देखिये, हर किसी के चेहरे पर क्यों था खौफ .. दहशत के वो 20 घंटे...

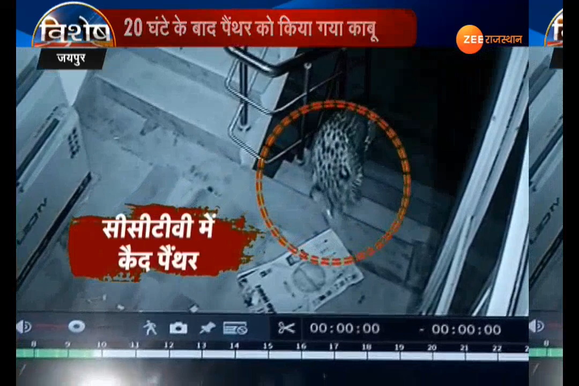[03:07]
गुर्वार को इस खूखार पैंथर की सी सी टीवी कैमरे में पहली तस्वीर दिखी।
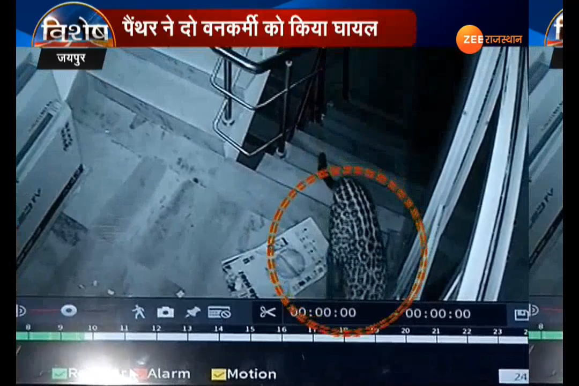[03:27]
सबसे पहले पैंथर ने एक शक्स को घायल किया। इसके बाद एक कैफे में जाकर छिप गया। खबर मिलते ही अधिकारी पैंथर की तलाश में जुट गए। सिसी टीवी में खैद पैंथर की ये तस्वीर देखिए कैसे पैंथर रात के अधेरे में बेख़ौफ होकर घूम रहा था।